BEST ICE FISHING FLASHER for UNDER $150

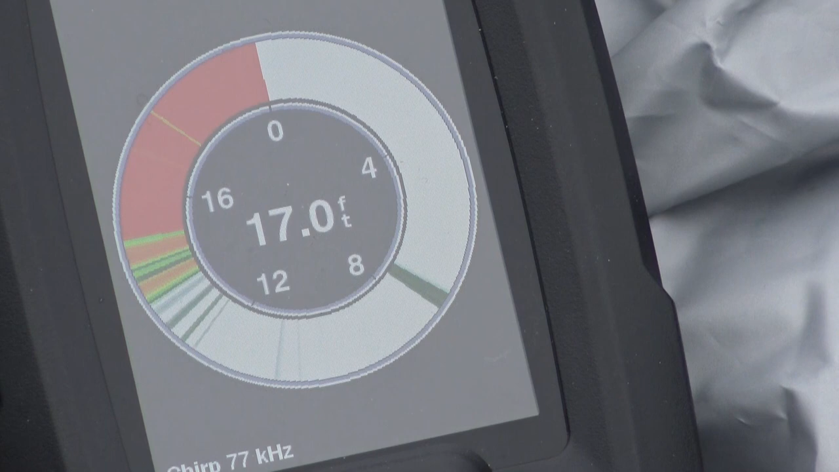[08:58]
On screen: depth 17.0 ft
about at the seven foot mark is where my bait is and the all the other flashing going on between eight
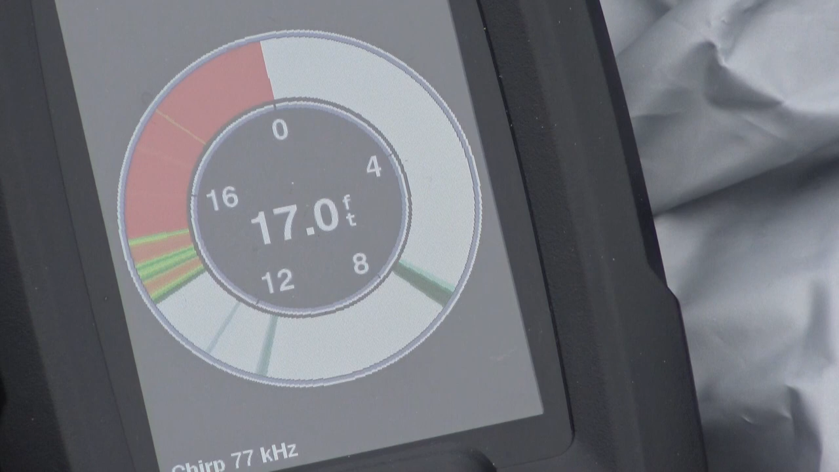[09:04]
On screen: depth 17.0 ft
and twelve there's a fish oh there's something above the bait too i think the bait's being played with right now i think this flag's going to go up any minute
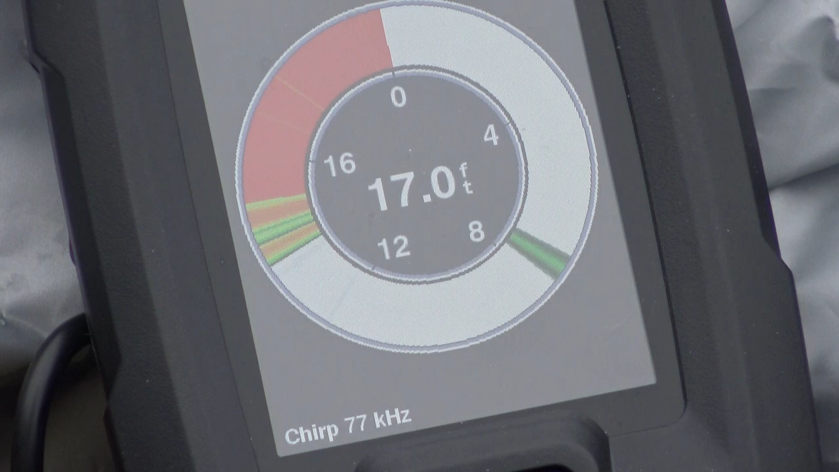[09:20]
On screen: depth 17.0 ft
the bait's being played with right now i expect this flag to go up any minute